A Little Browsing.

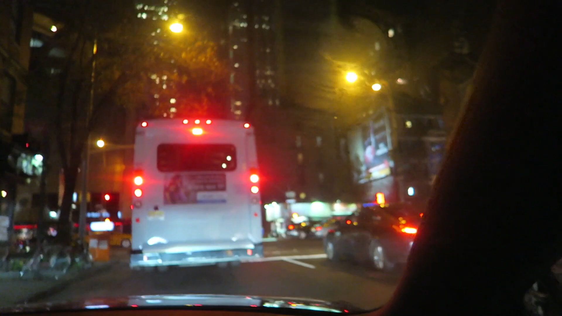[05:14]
It's right in front of this truck. There's a star hanging right there. Well, I'm sure you're going to see a lot more stars in the next couple hours. I know, but I'm so excited because New York City at Christmas time is incredibly magical.